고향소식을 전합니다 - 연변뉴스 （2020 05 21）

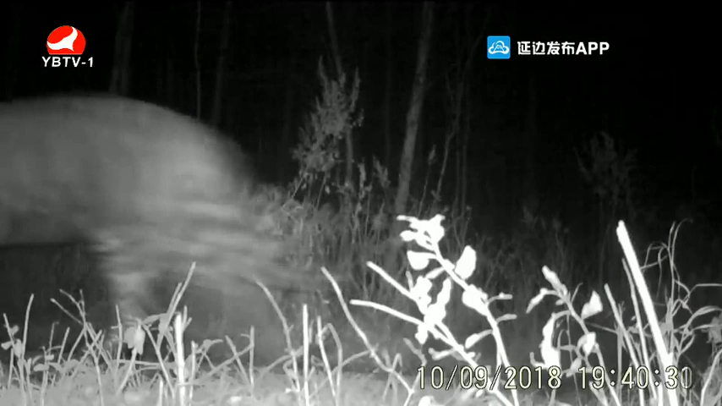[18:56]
카메라에 이미 야생 동북 호랑이와 야생 동북 표범이 세 차례 포착됐다고 합니다.